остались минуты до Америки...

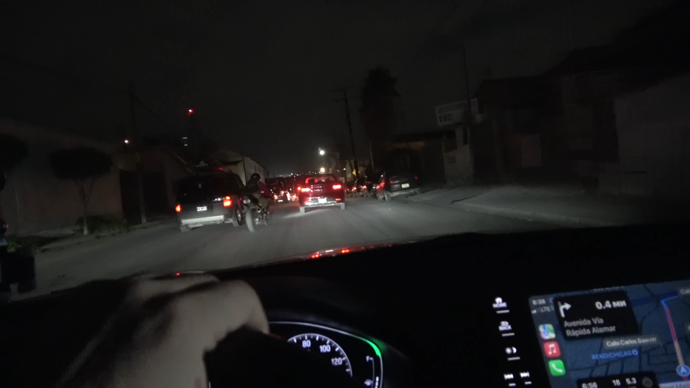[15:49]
Очень странная дорога по... Здесь такая деревенская местность. Еще мозг, блядь, работал, даже объяснить не могу. Пригородная зона, осталось 18 минут до Пашка.